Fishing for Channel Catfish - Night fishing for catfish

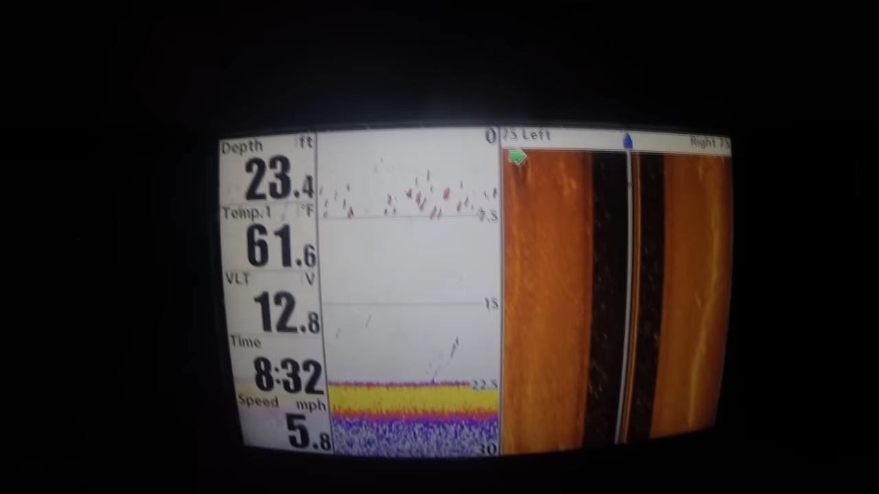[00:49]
On screen: depth 23.4 ft, water 61.6°F, speed 5.8 mph
It's a warm spring night and the shad are doing exactly what they normally do in this type of weather conditions. They're up near the surface and they're shallow they're about seven and a half feet or less. Now in deep water you can see they're kind of sparsely scattered.
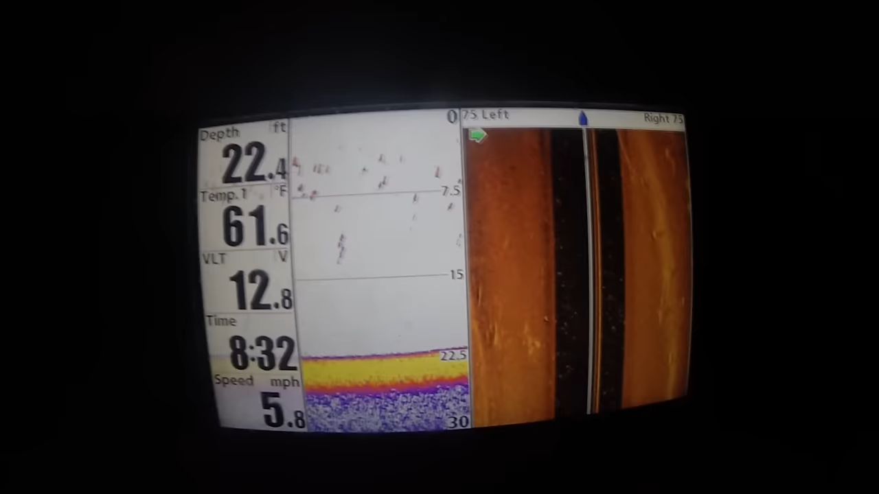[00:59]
On screen: depth 22.4 ft, water 61.6°F, speed 5.8 mph
There's a few here and there they're kind of spread out quite a bit in this area
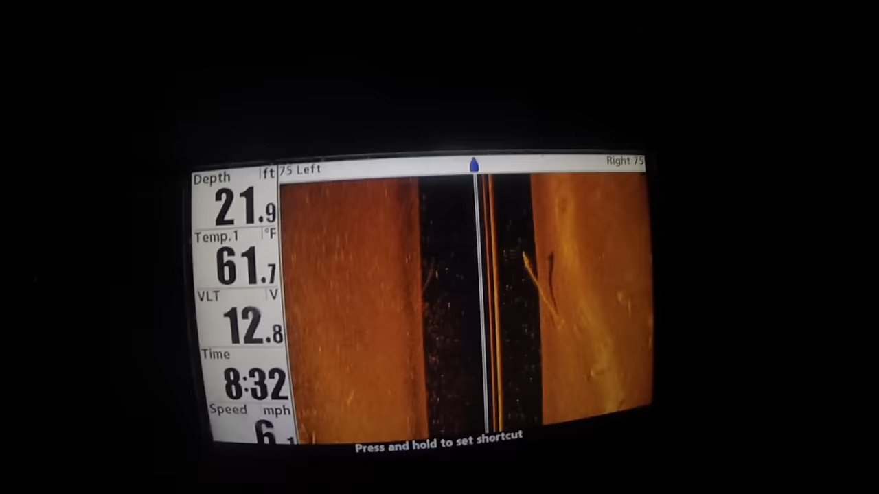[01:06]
On screen: depth 21.9 ft, water 61.7°F
that's about 20 feet deep and you can see them here on the side imaging sonar. Now shallow water is where you want to go in these conditions at night.
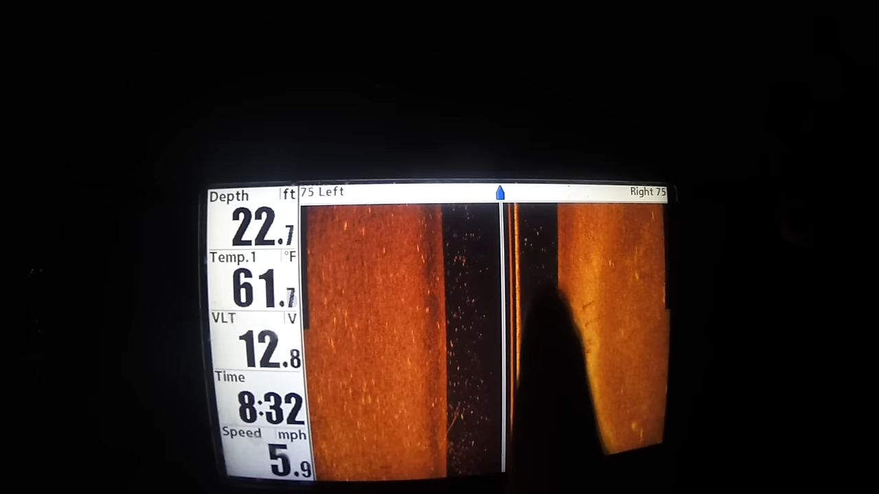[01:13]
On screen: depth 22.7 ft, water 61.7°F, speed 5.9 mph
When it's warm at night the bait fish come in shallow.
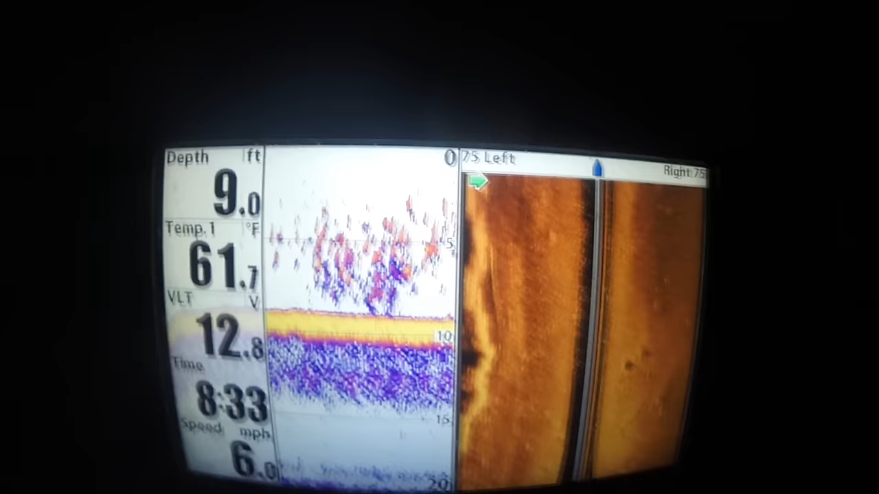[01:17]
On screen: depth 9.0 ft, water 61.7°F, speed 6.0 mph
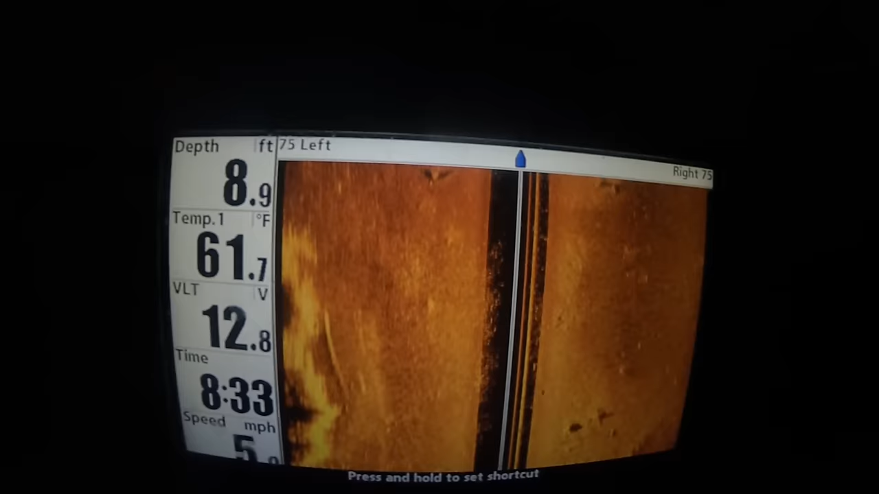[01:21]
On screen: depth 8.9 ft, water 61.7°F
Look right here we get in about nine feet of water and those shad are just packed right in here. So this is where we're going to go to get our bait but this is also where we're going to go to catch our catfish because if you can find the bait you're going to find the catfish.
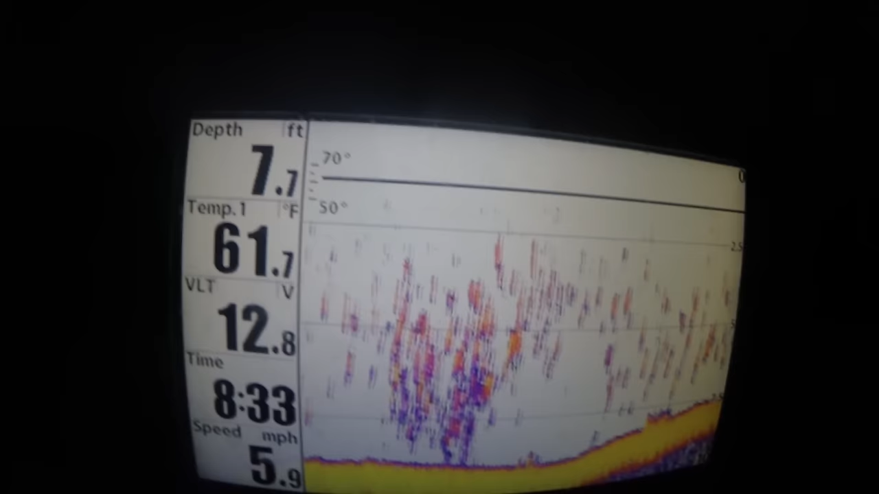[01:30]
On screen: depth 7.7 ft, water 61.7°F, speed 5.9 mph
So a great school like this is a good place to get some bait. So I'm using a ten foot cast net to catch these shad.
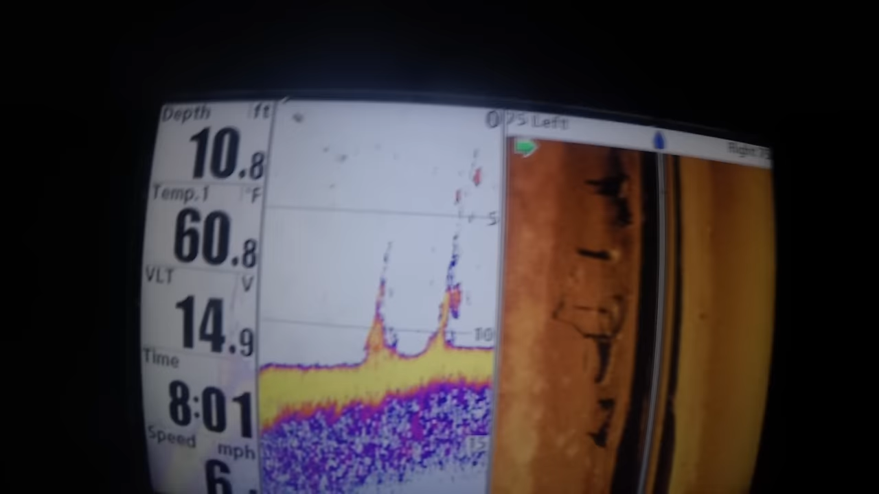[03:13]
On screen: depth 10.8 ft, water 60.8°F
So in this in the daytime the catfish like to hunker down in around structure. So you can see right here a bunch of sunken trees.
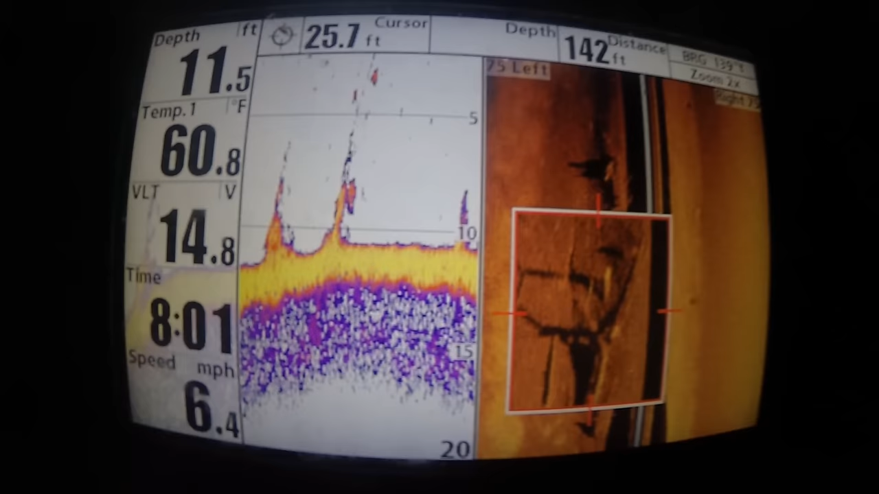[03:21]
On screen: water 60.8°F, speed 6.4 mph
You can see it really clearly on the side imaging sonar. You can see the stumps on the down imaging sonar on the left. This would be a great place in the daytime. The bait fish hide in here.
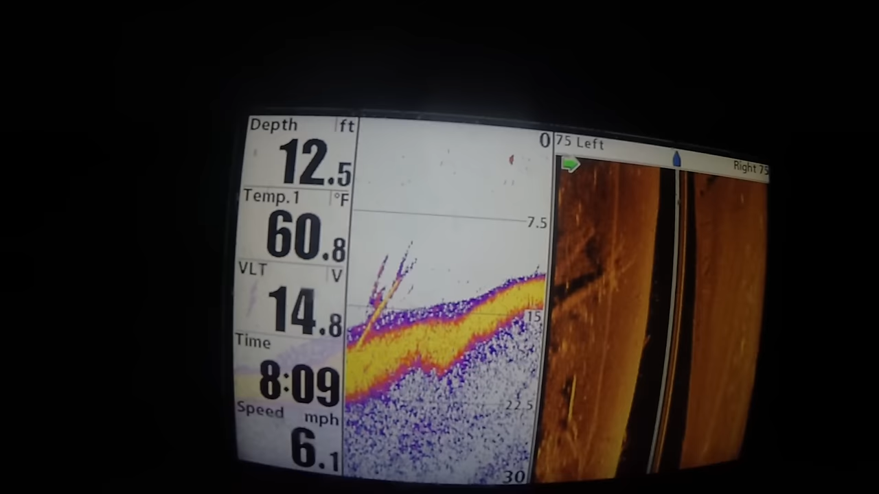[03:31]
On screen: depth 12.5 ft, water 60.8°F, speed 6.1 mph
The catfish hide in here. Nothing really moves around much in the middle of the day. But it's nighttime. Everything's out and about in the open. The shad are in the shallows.
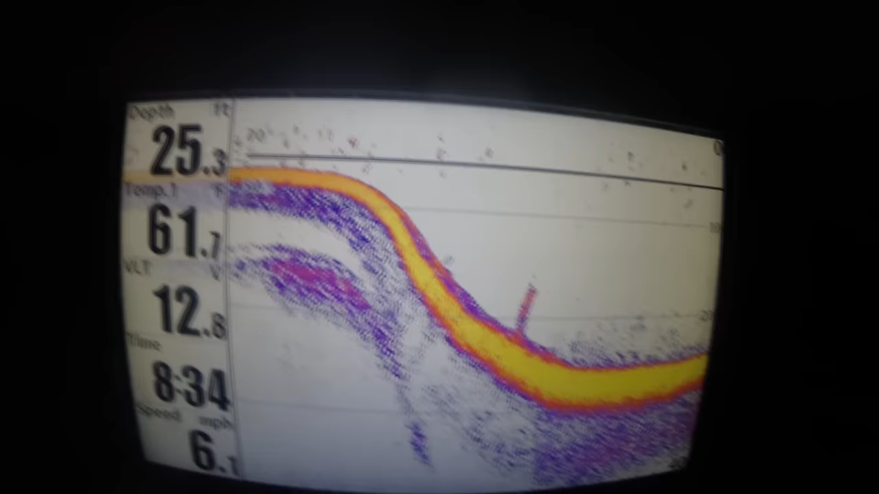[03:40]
On screen: depth 25.3 ft
You can see here you've got shallow water to the left and you've got this deep 20 feet of water. All the shad are in the shallows. They're feeding on that phytoplankton, the zooplankton at night.